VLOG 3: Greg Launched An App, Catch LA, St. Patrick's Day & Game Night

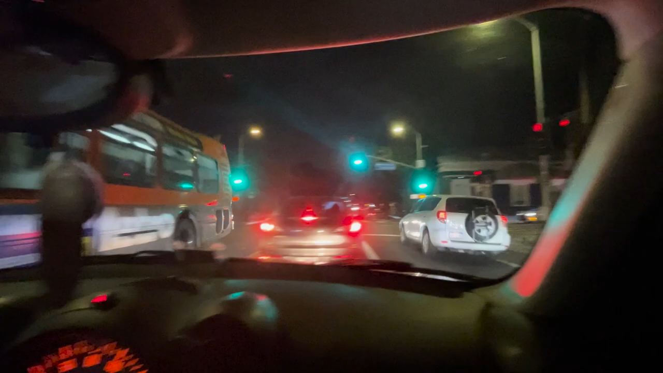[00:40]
They're running so fast! I should probably put my blanker on!
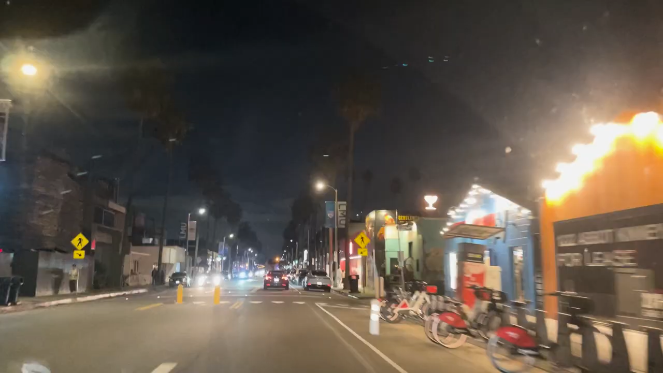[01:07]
We're coming up on the bar that Olivia and I came to the night we met.